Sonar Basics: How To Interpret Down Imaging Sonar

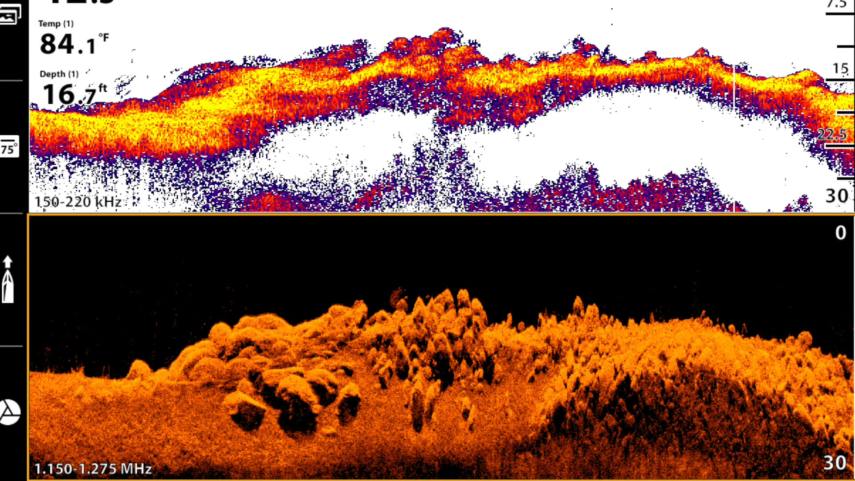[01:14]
On screen: depth 16.7 ft, water 84.1°F
Now I typically always run my down imaging mirrored with my 2D sonar.
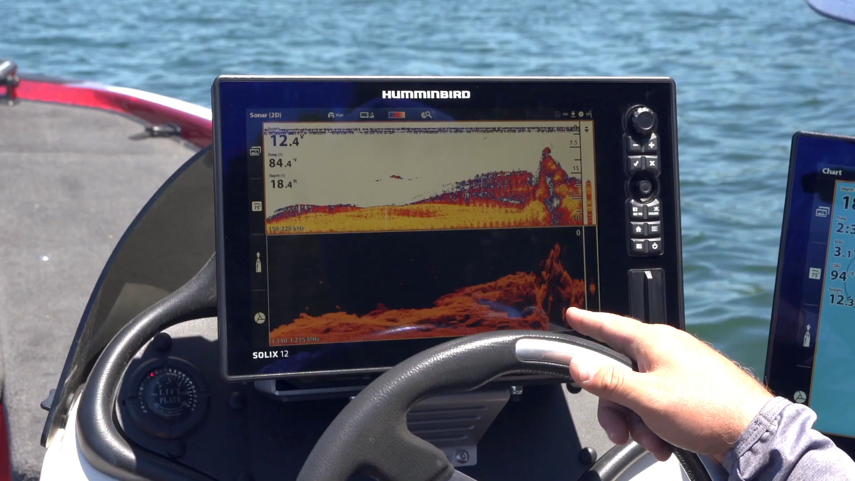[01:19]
As you can see the clarity is so much better than your 2D sonar.
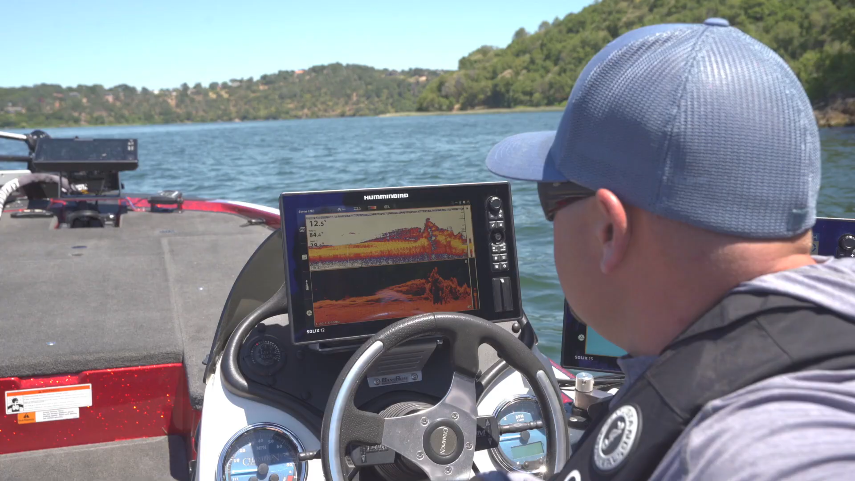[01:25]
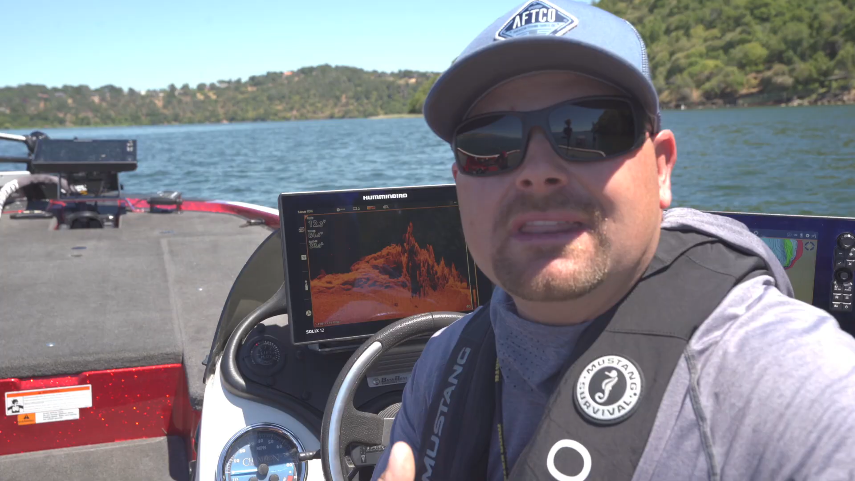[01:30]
Down imaging really gives you that photographic picture of the bottom.
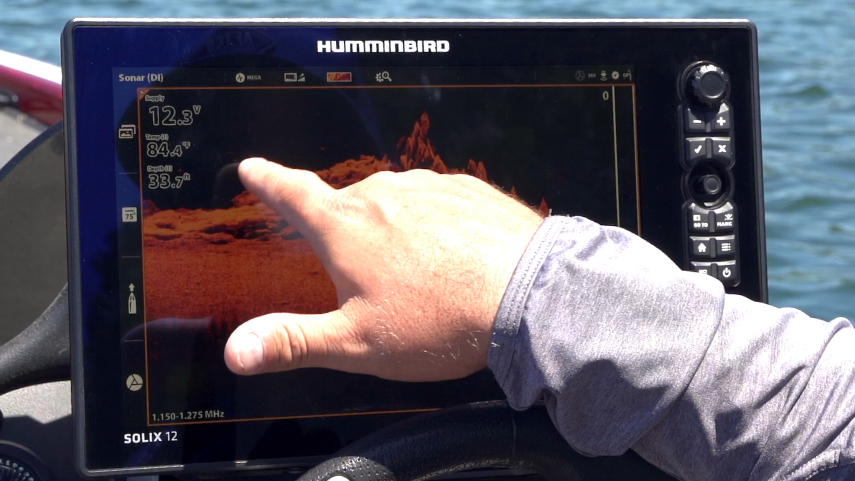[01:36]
You can see these white spots right out here, those are fish, those are the air bladders that are registering on the unit.
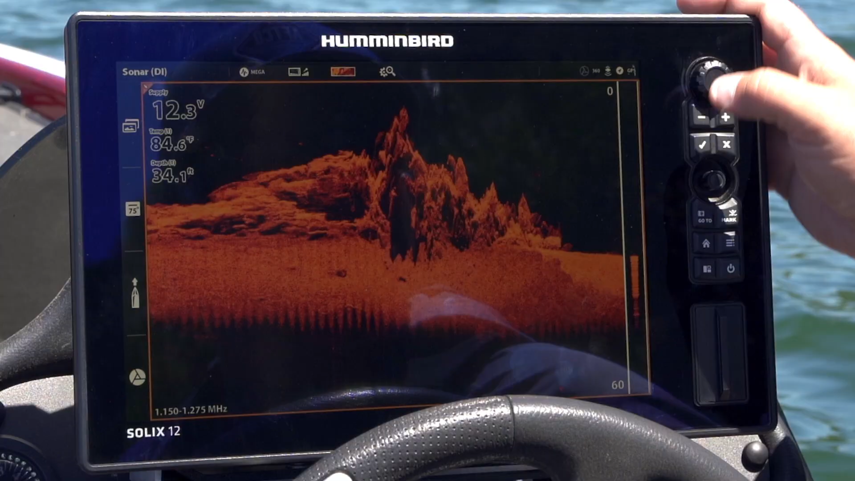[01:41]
On screen: depth 34.1 ft, water 84.6°F
There's a school of bait fish over here. But you can see when you compare 2D sonar with down imaging, you get a lot bigger picture. Now 2D sonar for me is easier to find fish. You're going to get that traditional arch. When the cone from your transducer goes over that fish, you're going to get that arch. Again on the down imaging, you're going to get a white speck. Sometimes you'll get an arch, but typically it's a white speck.
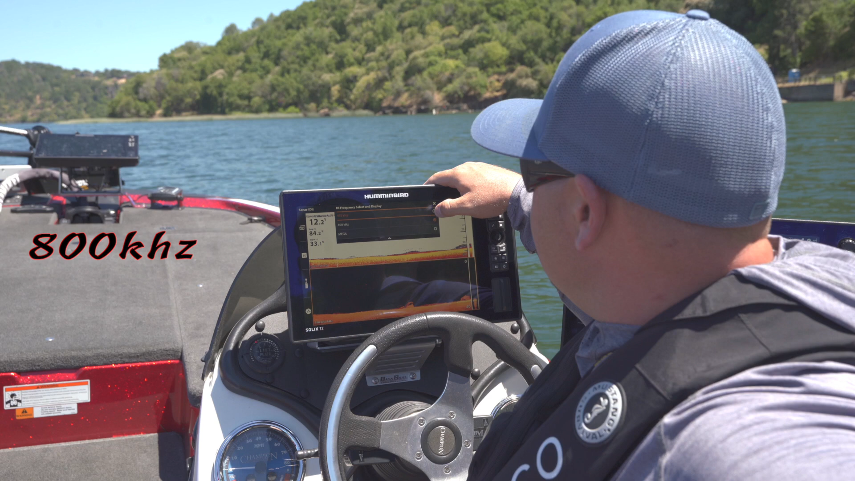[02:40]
Now I want to explain those. Typically on most units, again, this has the mega imaging, so I'll talk about that in a second.
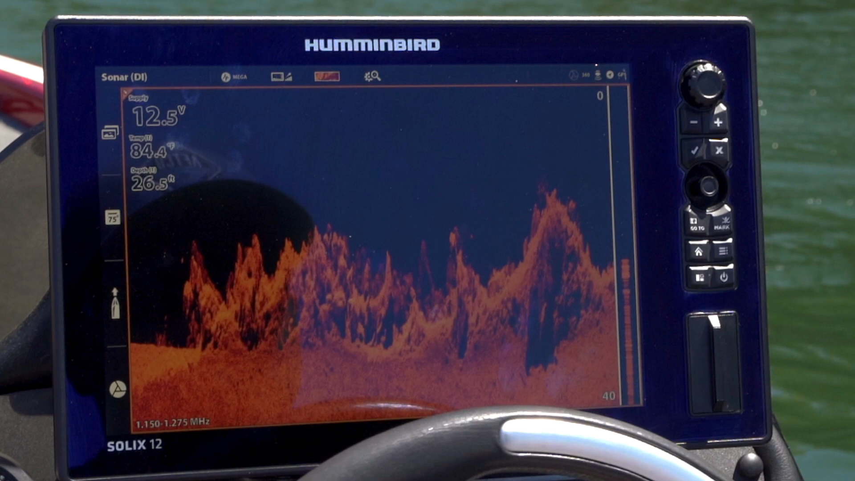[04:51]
You can see how close it is. how clear that down imaging is.
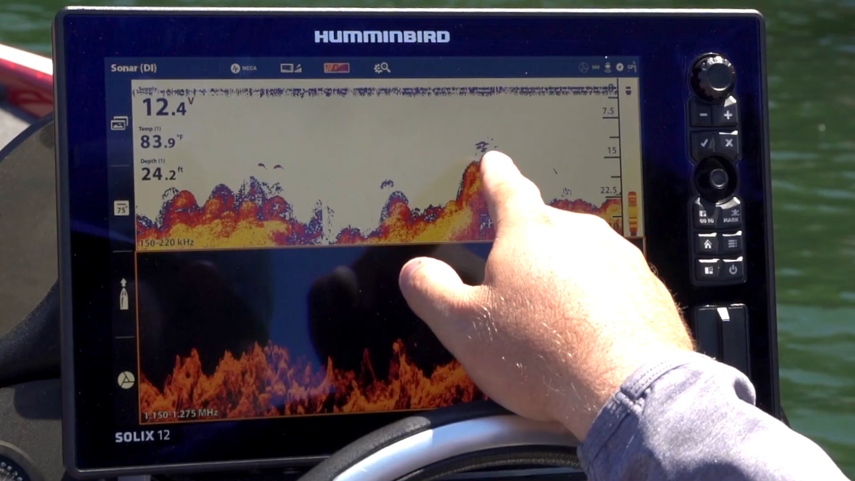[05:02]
On screen: depth 24.2 ft, water 83.9°F
That's what the bait fish look like on 2D sonar, just the little arches. Got some fish over here too, right there. But on down imaging, you can also see them. But the structure, again,
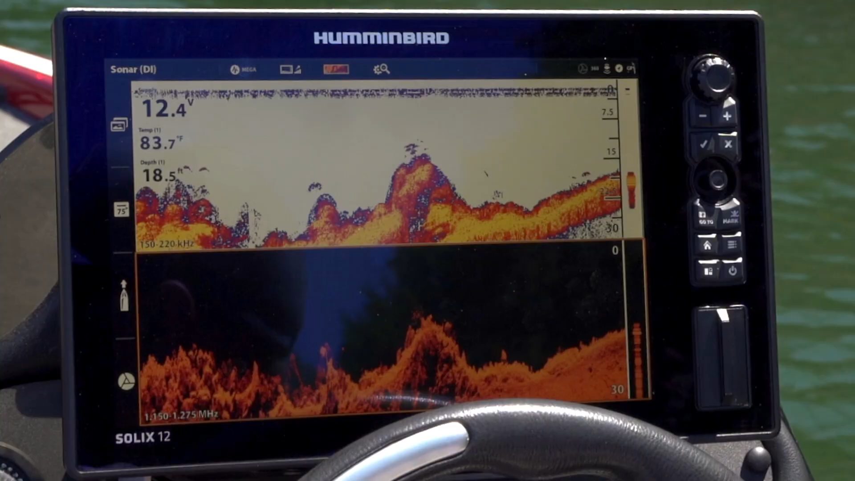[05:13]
On screen: water 83.7°F
where the down imaging really shines is that target separation between the fish and individual rocks. Just the clarity, the overall clarity of that transducer.
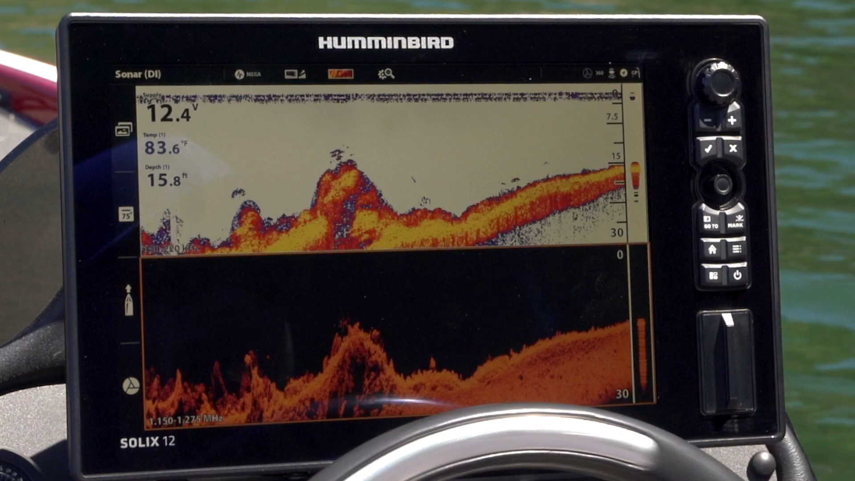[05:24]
On screen: depth 15.8 ft, water 83.6°F
You can see down here we got some chunk rock.
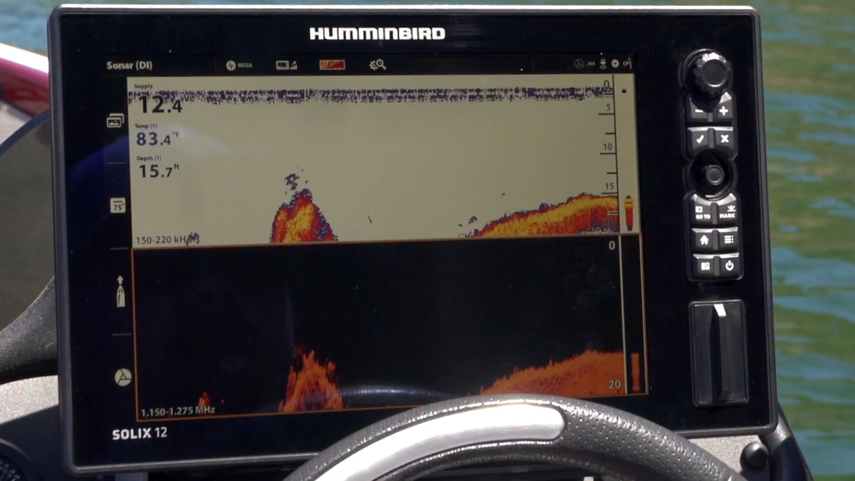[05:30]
On screen: depth 15.7 ft, water 83.4°F
Down imaging, hopefully some of those shots you could see how crystal clear that readout was with that mega imaging and that down imaging transducer.
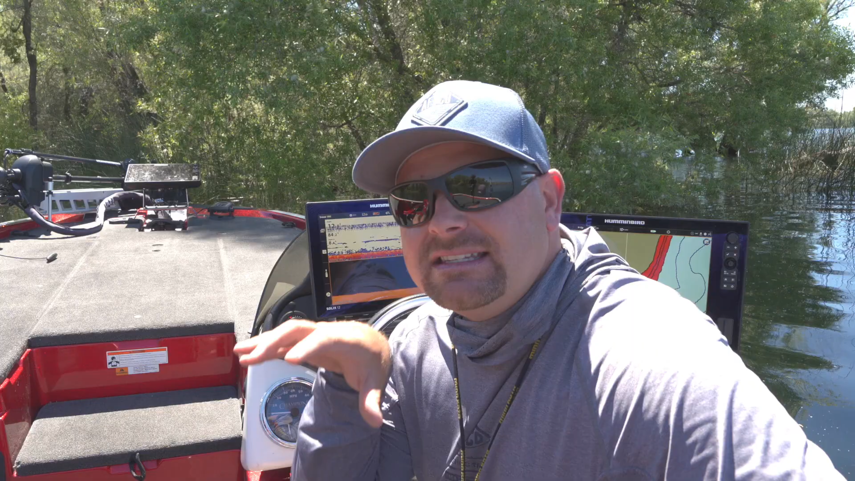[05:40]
The difference between your traditional 2D sonar, what most graphs have, and then running that down imaging. Again, the benefit of running them stacked so I can compare stuff.
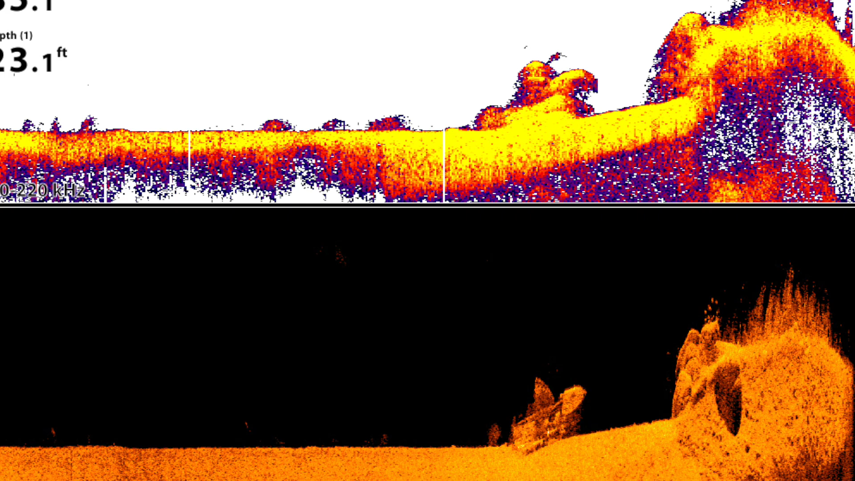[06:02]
On screen: depth 23.1 ft
If I see a blob on 2D sonar, I can hit that down imaging and it's going to give me a crystal clear readout of what it is. Is it a branch, a sunken tree, a sunken boat? Down imaging, if you guys can afford it, if you guys are in the market for electronics, a unit that has the capabilities of down imaging and sight imaging,